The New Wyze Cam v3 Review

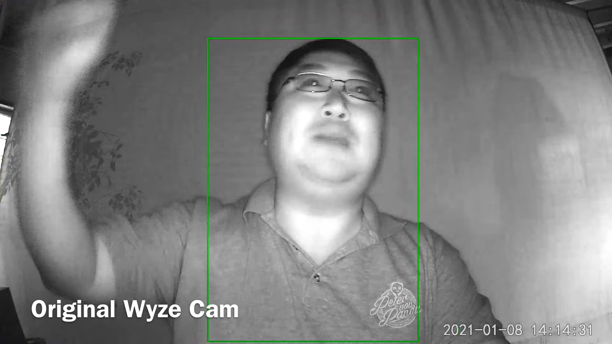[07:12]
I do have some light seeping in from the windows and I also have my iPhone sitting right in front of me, kind of illuminating my face just a smidge, just the smallest little bit because I want to observe what it's recording here.
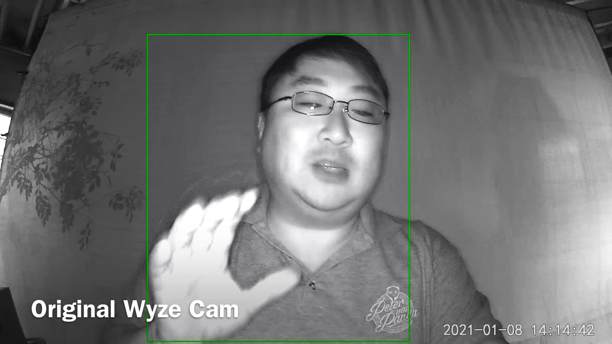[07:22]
And I will say that this is kind of standard, you know, early generation night vision. It is an infrared illuminator. So I think this camera has four little tiny infrared LEDs maybe around the camera. So it projects out that light. I would say that in my garage, what that does not do is it does not illuminate a lot of area. So if you are walking up to the camera, maybe you're within three, four feet of it, it does help illuminate that. But, you know, things further out, 10, 15, 20 feet, don't get illuminated really at all. But the most obvious thing about this type of illumination is that it's all in a grayscale.
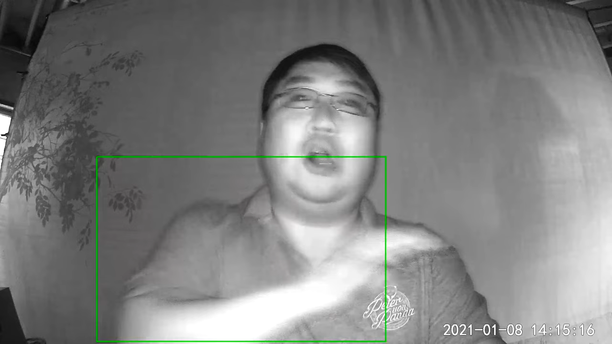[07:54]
So it kind of like gives you cat eyes and you are just looking at everything in black and white, which is absolutely fine. But let's see if the new night vision on the version 3.0 camera is even better. All right. So Wyze Cam version 3.0, again, what I am seeing here is pretty interesting.
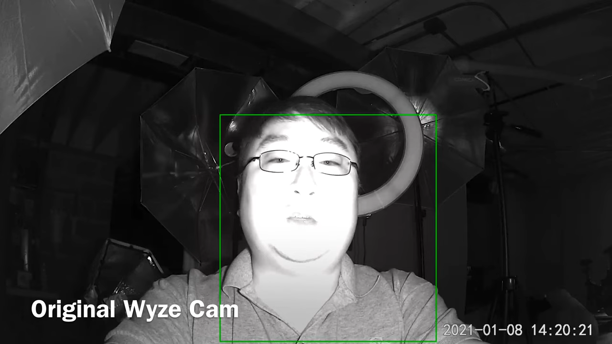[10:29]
This is what the original Wyze Cam or maybe the version 2.0 is picking up. Again, grayscale, the infrared illumination is, you know, lighting me up right here.
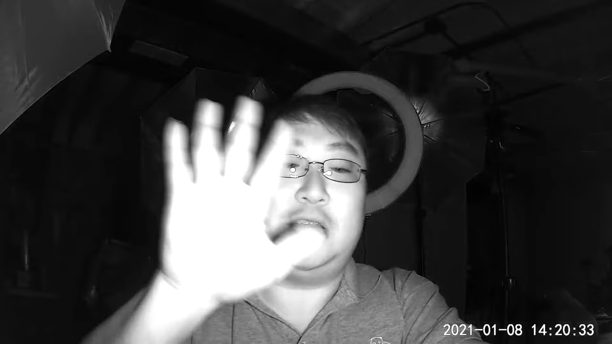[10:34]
But obviously the things in the back, you know, behind me,
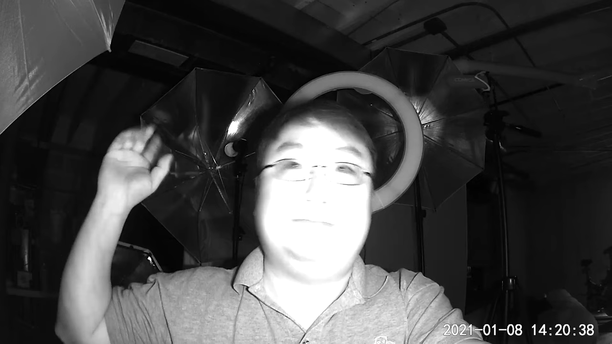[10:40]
10 feet, 20 feet behind me are not really being picked up by this camera, which is kind of what you'd expect. But this is what you can expect from night vision in very low light conditions from the original Wyze Cam. Now let's check out the other one.
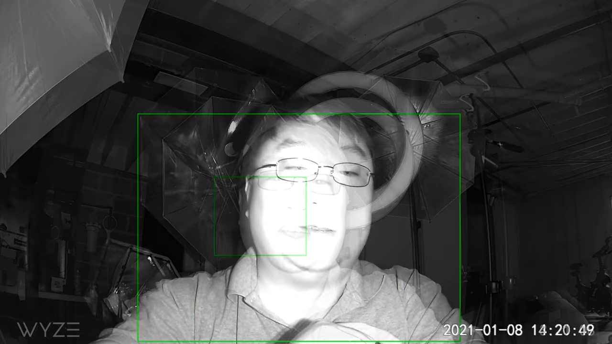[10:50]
All right. So this is the other Wyze Cam. Again, just a little bit wider angle, just a little bit wider shot here. Now, what's interesting to me is that I'm looking at the camera and I can see four infrared illuminators.
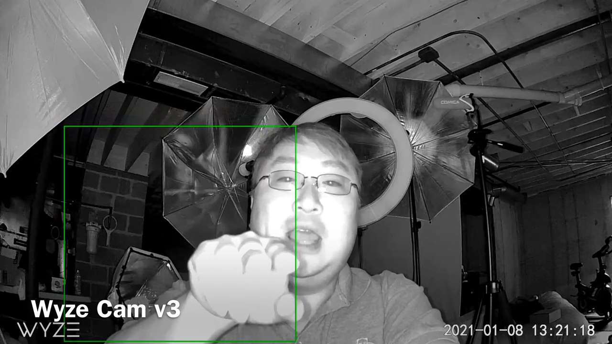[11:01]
So what ends up happening, I think, is when it gets to really, really dark conditions, it goes back to kind of that old school black and white infrared illumination.
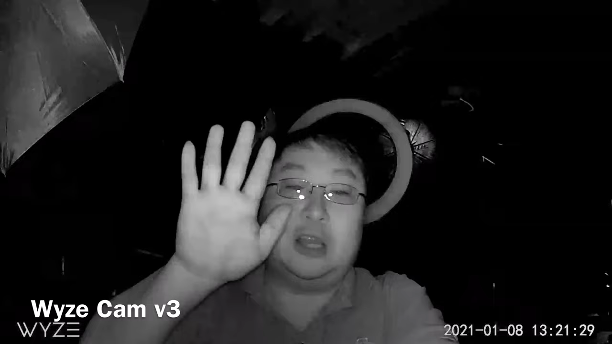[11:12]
As you can see, as I get closer there, it illuminates my hand better. And it works kind of like the original camera. But I will say, even in this really dark infrared assisted mode, you can see the stuff around me so much better. So much better. I mean, you can see some clarity here. Now, I will say that it seems to be a threshold of minimal light where it will do color night vision. So what I was doing before with plenty of light leaking through the windows, I think it's going to just kind of do some, you know,